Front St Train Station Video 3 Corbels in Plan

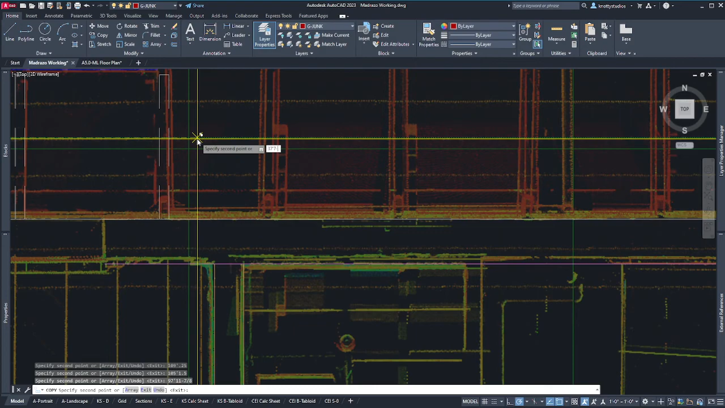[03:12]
So I'm going to put one on each end. So this one's 37'7" 7/8". So 37'7" 7/8". Enter. Okay, we got one on each end. Let's figure out this middle stuff in a minute. It's just plan view. It's only in 2D.
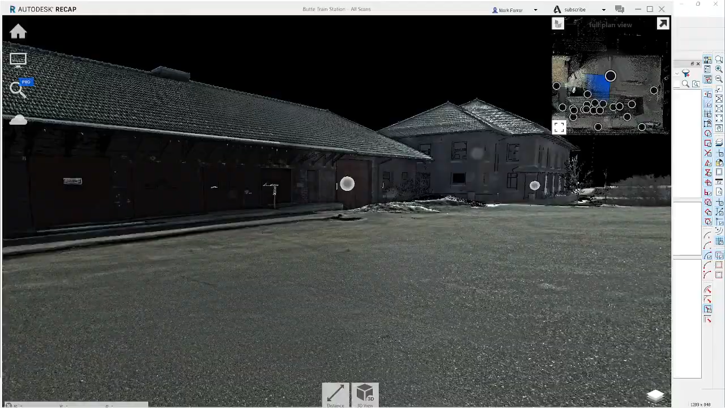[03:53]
Let's go over here. And this is that wall. So I can kind of look around
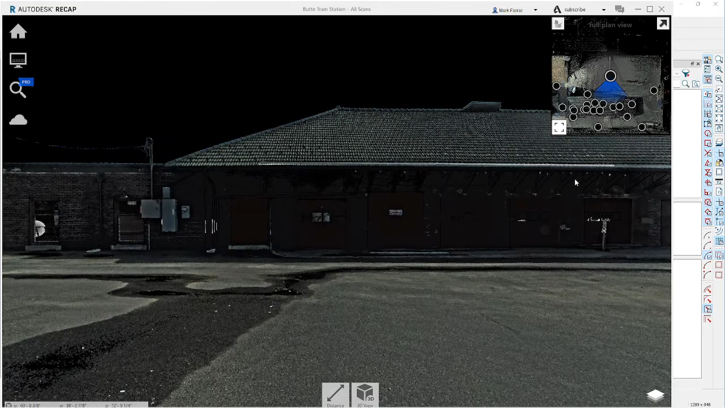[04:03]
and see what I can tell from here. Not a lot. So let's pop into this guy and see what we get.
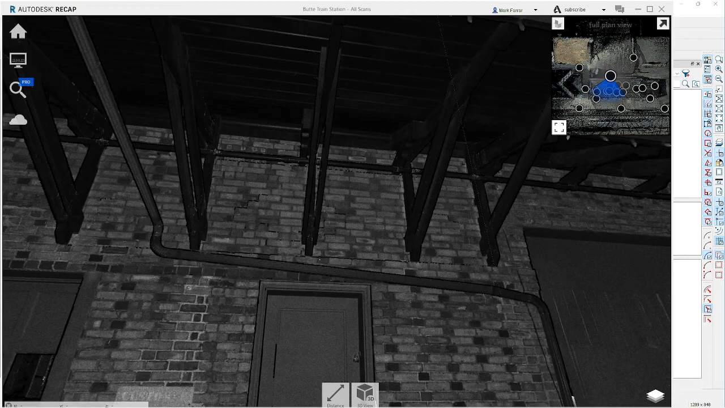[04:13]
So over here, let's spin around, and I can see that I've got, looks like two outer 2x material with that inner profile that's very similar to the shorter ones, but obviously longer, and then just braced at about a 2/3 point along here.
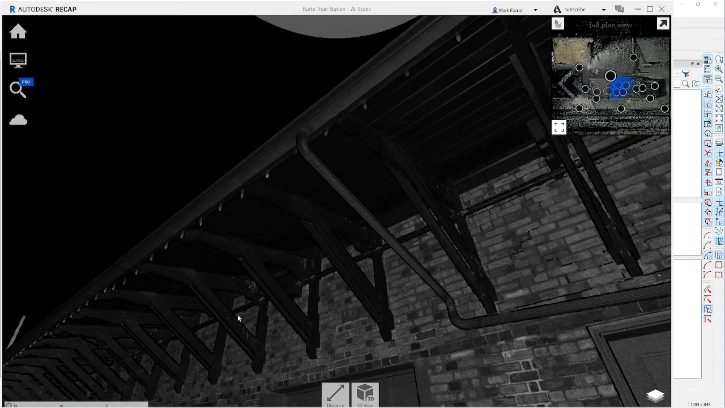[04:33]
And with the section cuts that Ryan has given me, I can actually model that, and we'll throw that in once we get it modeled.
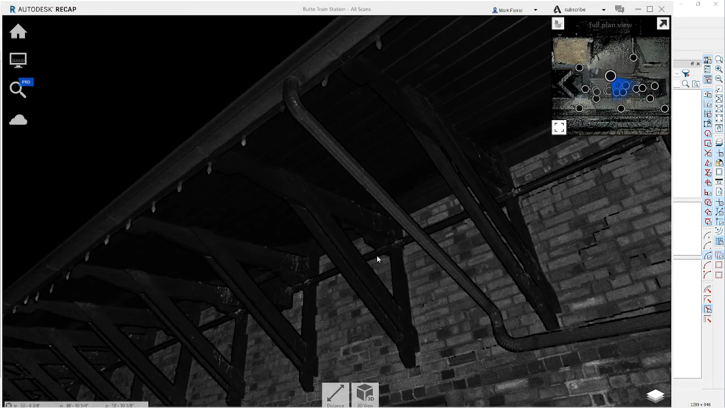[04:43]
We'll create these exact elements and throw them in there. But for now, what I'm after is how does this roof work? And what I had done prior on this model, if I go to my perspective overview,
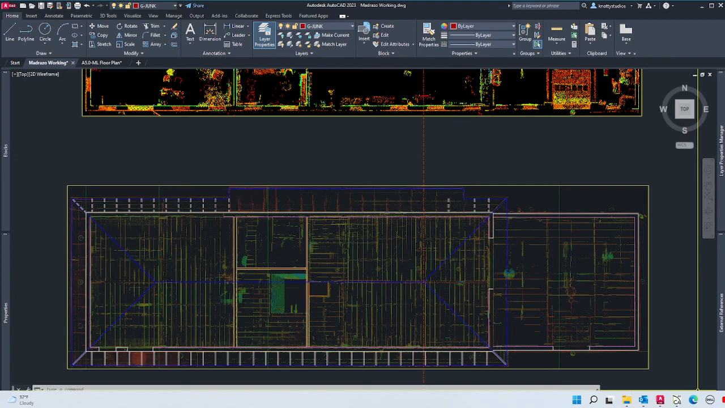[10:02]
my recap. And this may be interesting to the guys at Chief. We'll find out. So my recap photo. Now, I may have to do a little more looking around and come back to this. So let me pause the video for a minute.
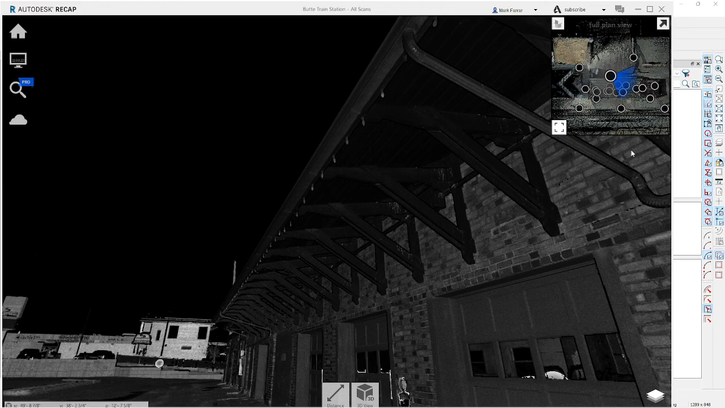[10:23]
And I'm going to figure out how I took the section cuts, because recap I'm not real familiar with yet. All right, just to bring you up to speed,
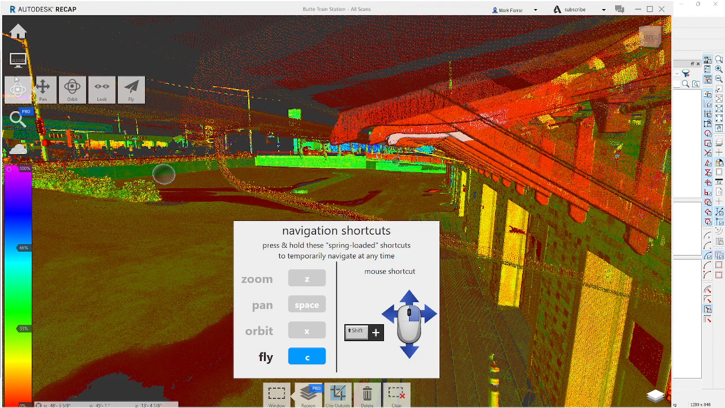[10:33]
this little flyout here with an orbit tool gives you some...
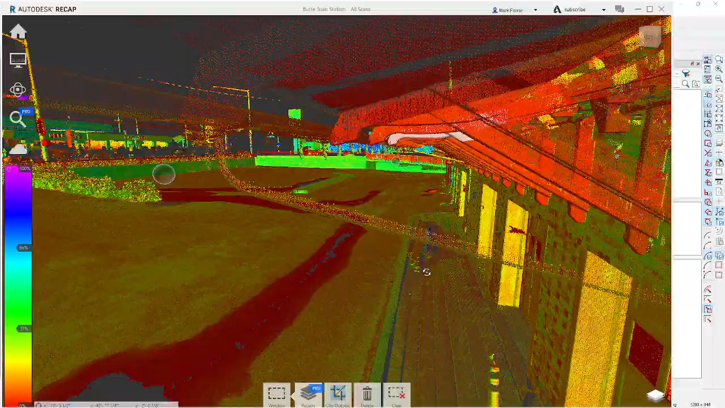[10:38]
the instructions are there, but this is really cool because you can actually, orbit around.
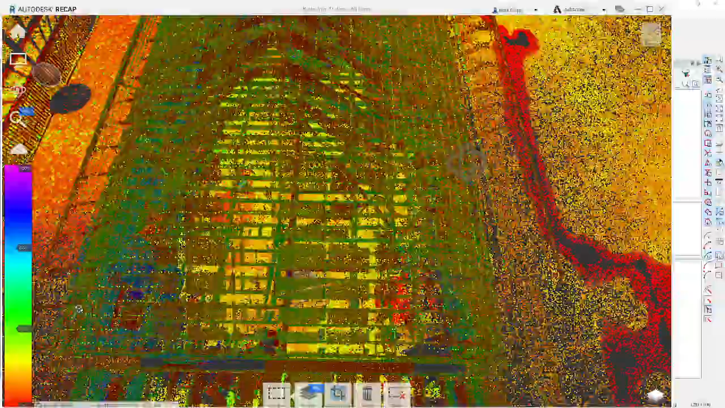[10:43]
I can see stuff. But I think the best solution
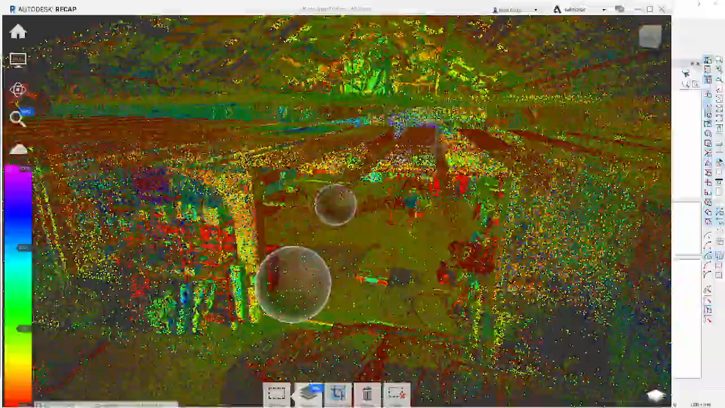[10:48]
for me in this case is to actually go to one of Ryan's
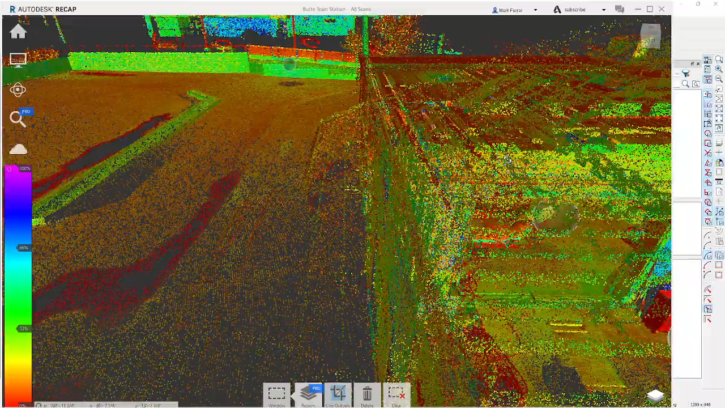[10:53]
slices, because when he slices, it's perfectly straight across, and I just need to find, because he did so many slices, a slice that occurs in this area where these longer pieces are being generated, and get that figured out, get the geometry figured out, and then get that into my CAD, maybe model it up in the model,